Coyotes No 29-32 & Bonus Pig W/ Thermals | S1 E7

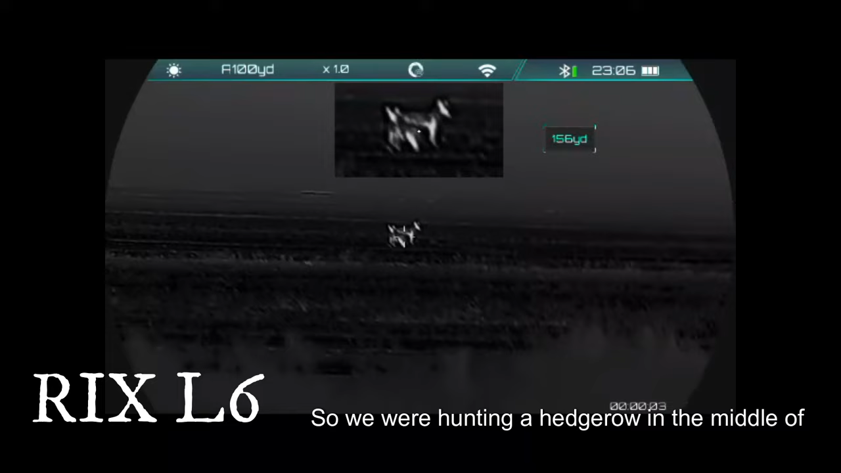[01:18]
So we were hunting a hedgerow in the middle of a bunch of big fields, and these next two really scared us.
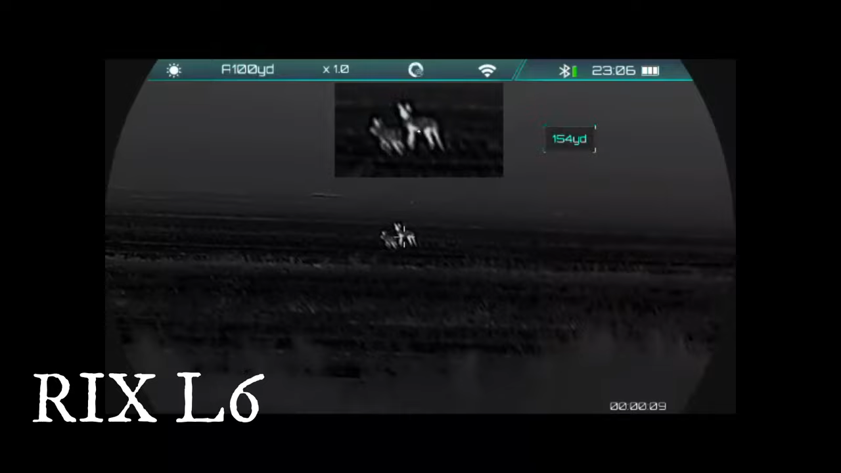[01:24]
We were facing the opposite direction, and then next thing you know, we heard booger barking directly behind us.
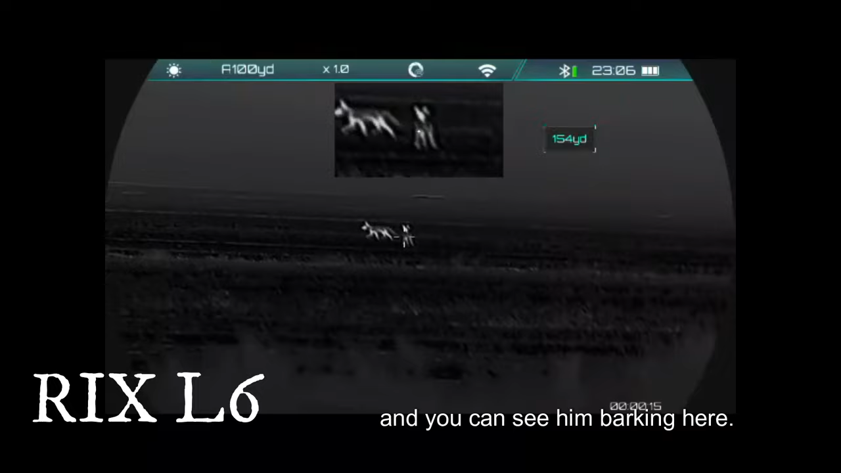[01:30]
And you can see him barking here through the leap scope, and then about the time we both spun around, and we put both of them down.
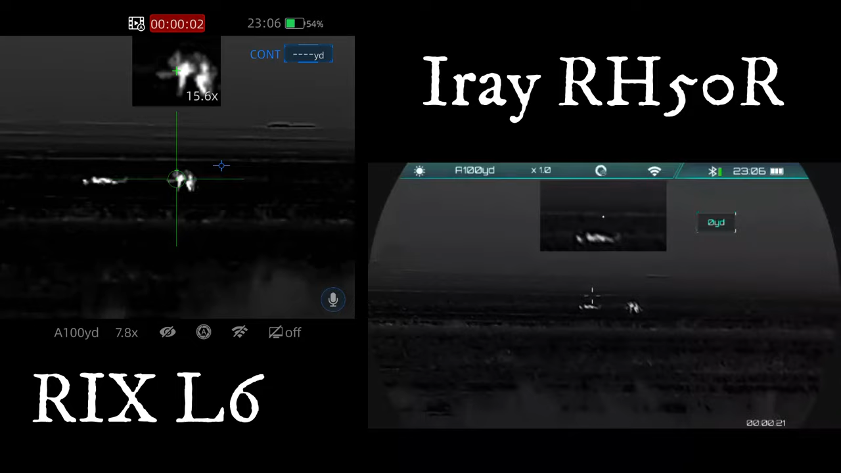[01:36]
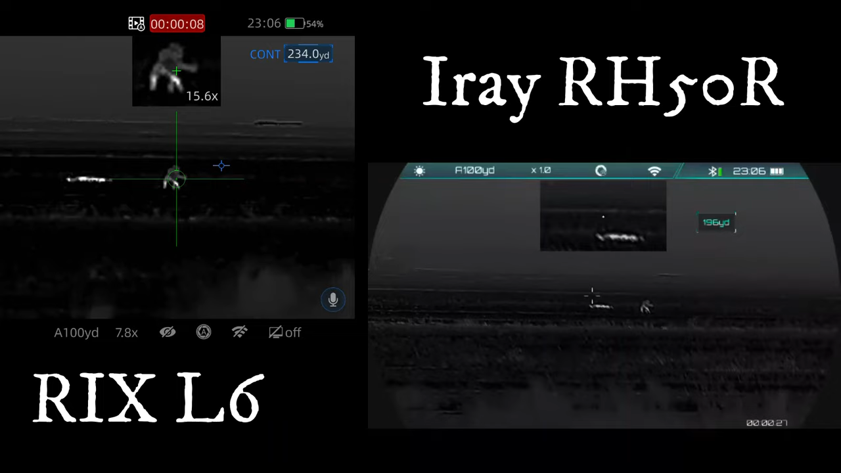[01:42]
And sometimes you just have to put one more in them just in case.
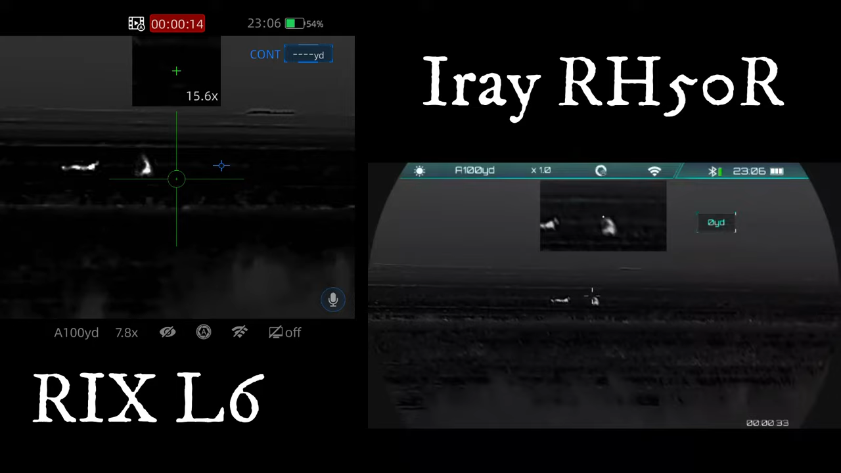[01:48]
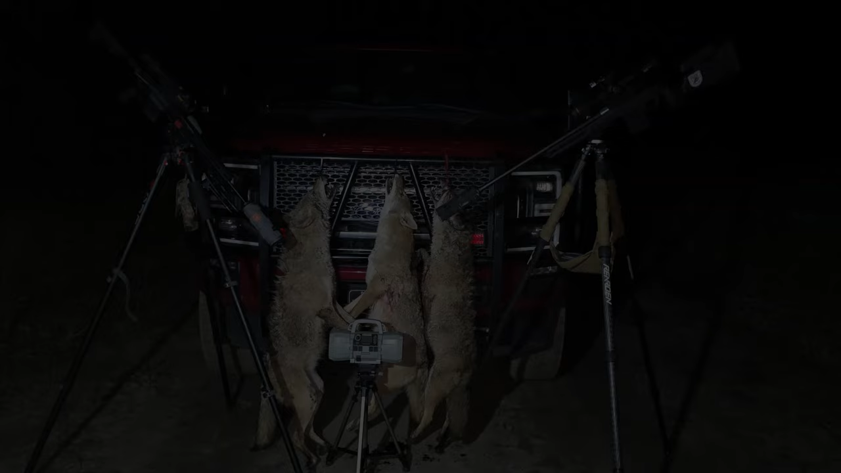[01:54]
So we went back to the place that I had done my solo hunt, knowing there was a few more coyotes out there.
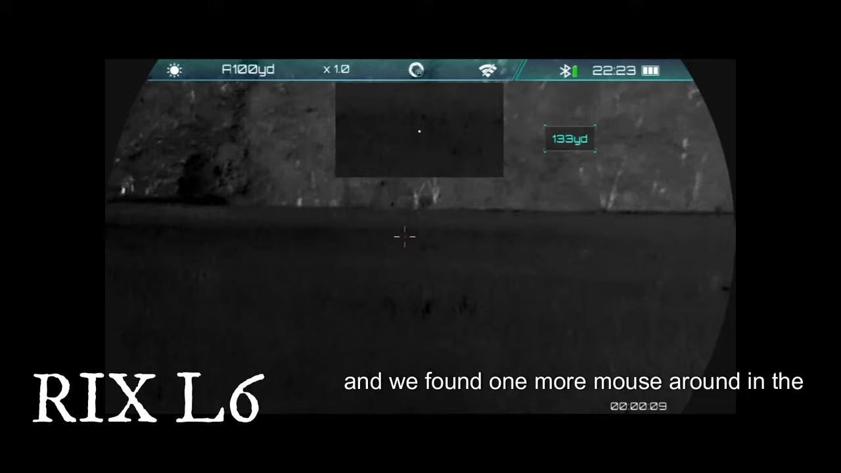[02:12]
And we found one more mouse around in the field again. Called this one in. I can't really remember how far he was, but he really wouldn't stay committed. He would come into the call a little bit and then just kept jumping around in the field.
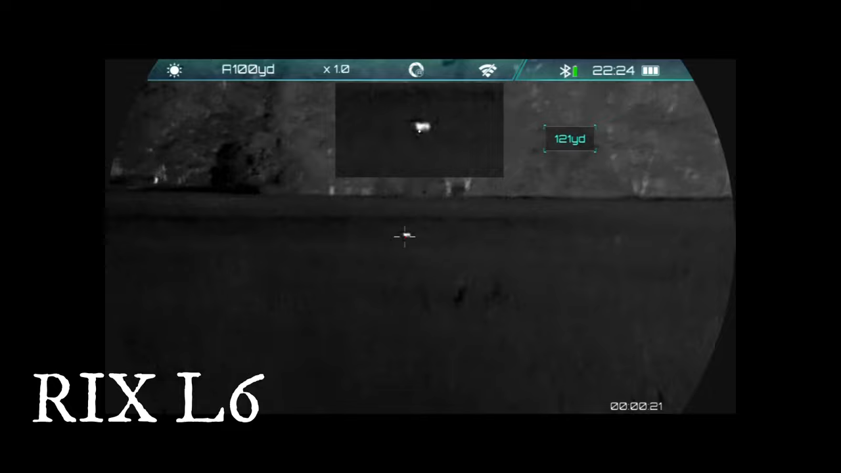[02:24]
I thought I had an opportunity for a good shot. I took it and figured that was the end of it.
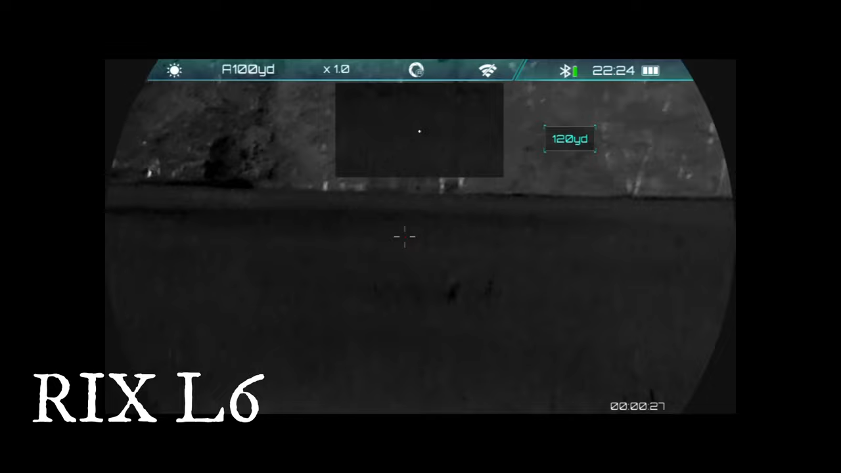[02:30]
Well, after we give it a little bit of time, went to go track him down.
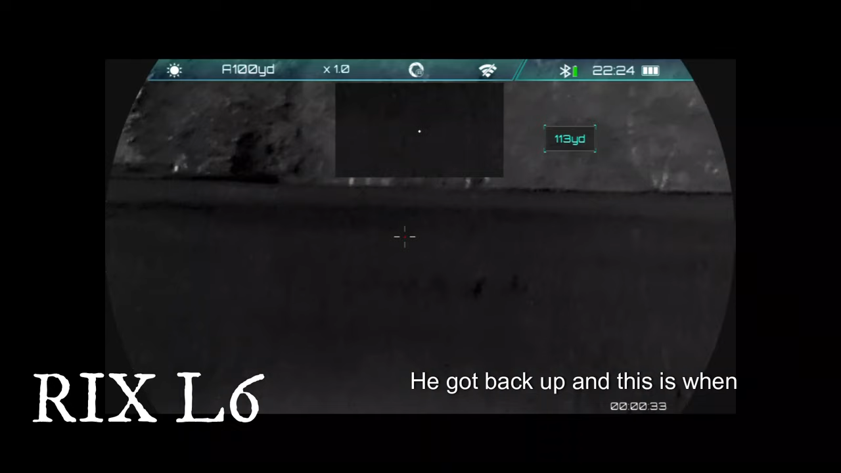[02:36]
He got back up, and this is when Thomas put a really good shot on him.
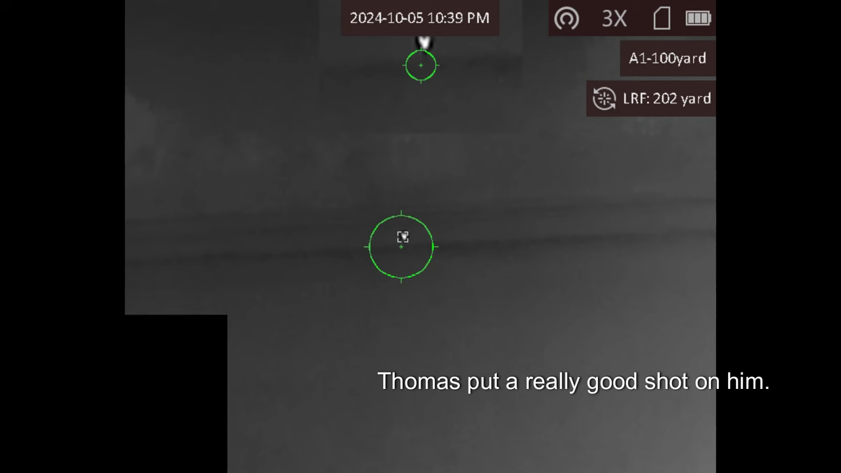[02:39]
He was still back there with the tripods, and he put this one down.
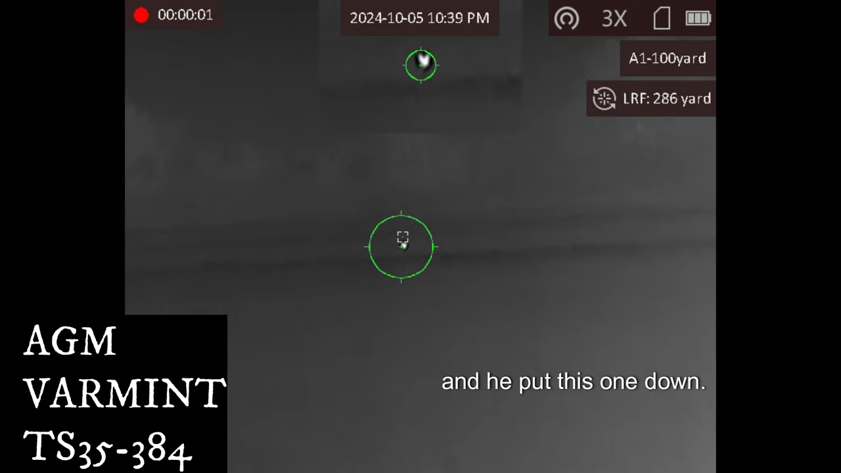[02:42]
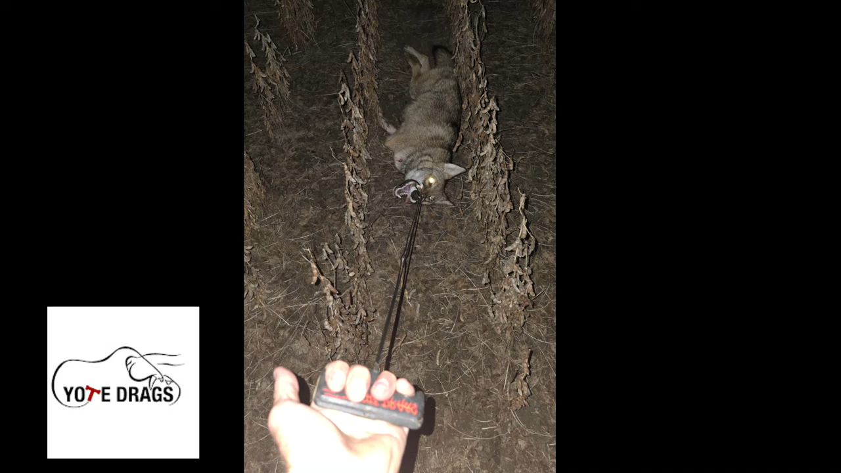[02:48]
So the bonus pig.
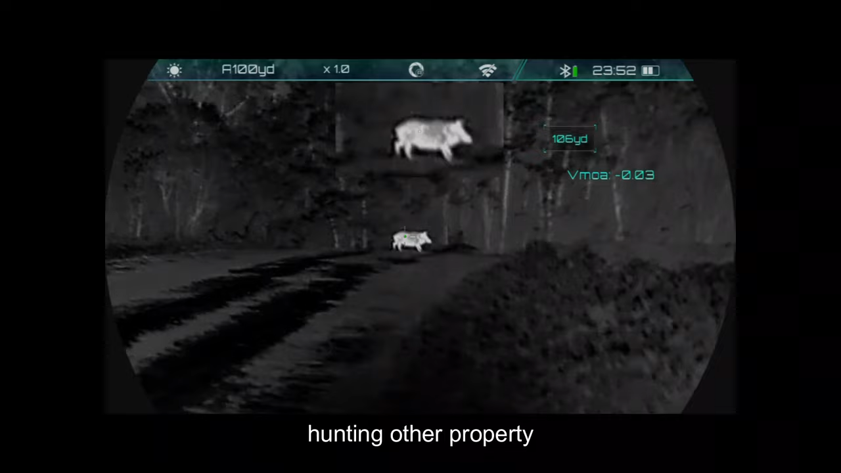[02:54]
We pulled in to go set up the coyote hunt another property, and straight down from us was a pretty big pig.
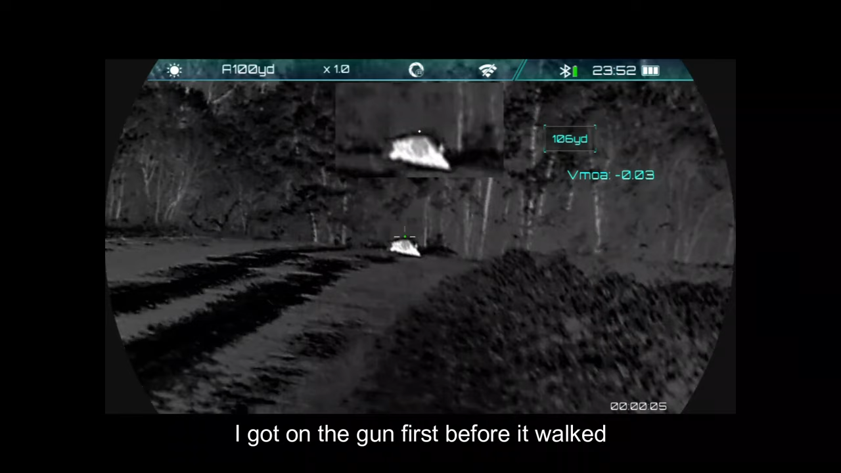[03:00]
I got on the gun first before it walked back into the cotton patch, and we got her down. And just for reference, I'm 6'2", 210.
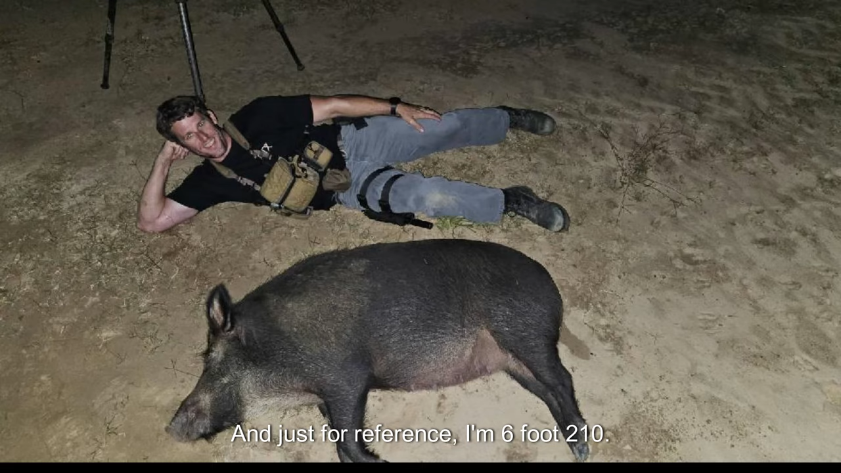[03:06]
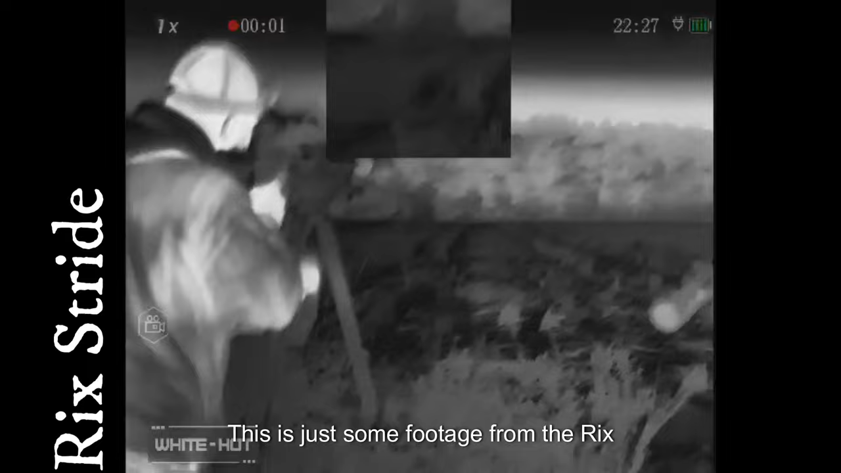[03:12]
This is just some footage from the Rix Stride ST6. I got it running on a helmet currently, and we're just kind of getting ready to set up for the next sit.
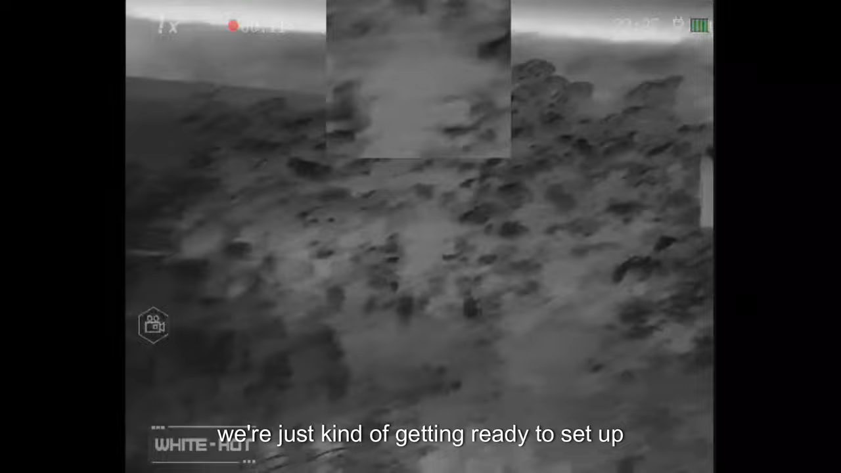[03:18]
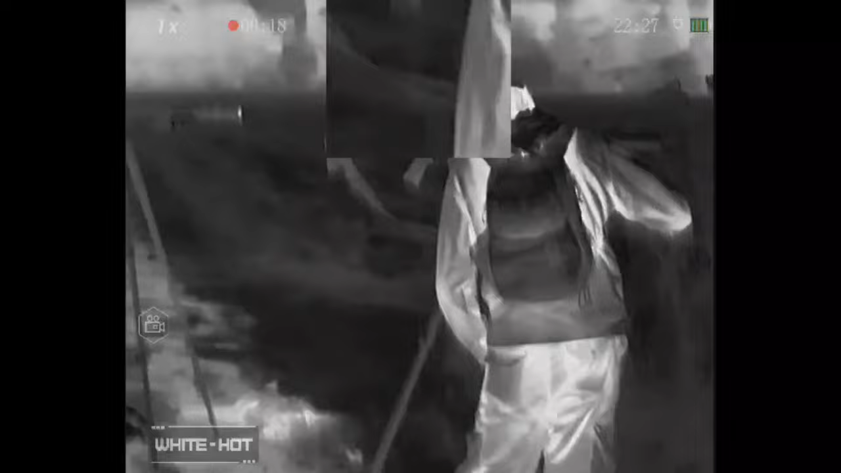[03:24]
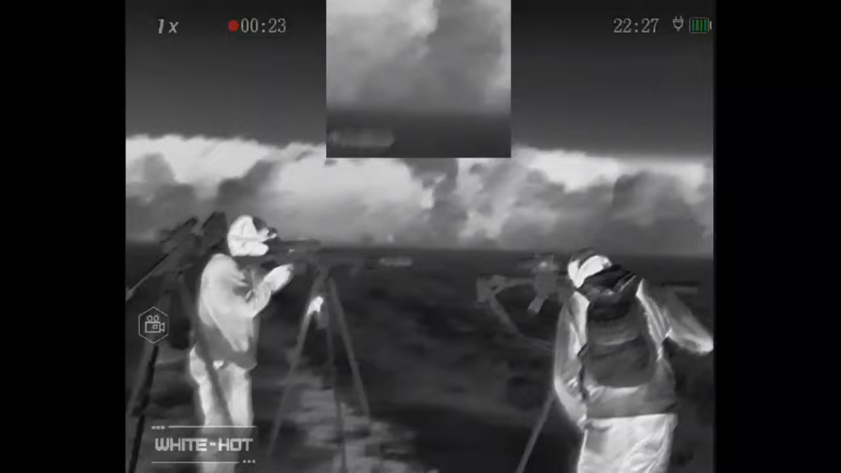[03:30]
So in this next clip, I kind of took a back seat to this one,
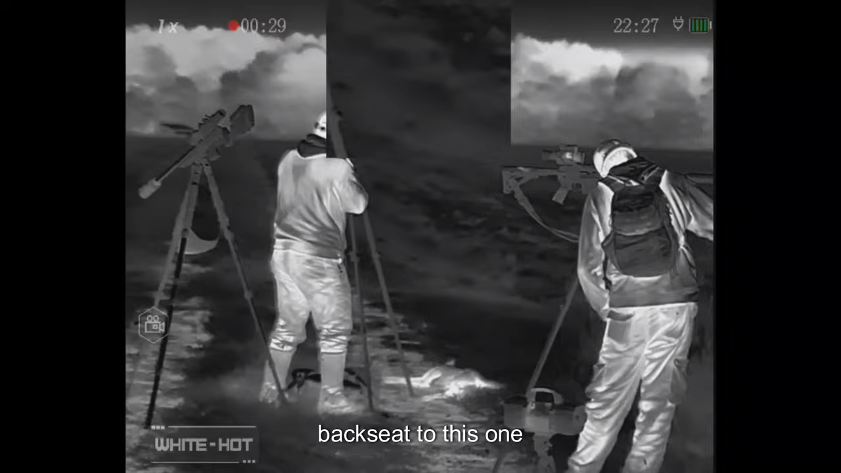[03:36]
just because the way everybody was positioned and all. But we started howling,
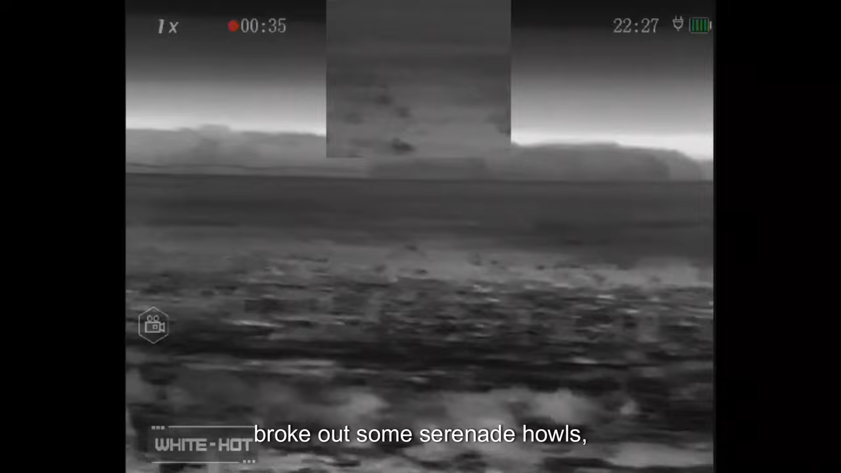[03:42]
broke out some serenade howls, and then we have one started howling back, and then it come barreling in.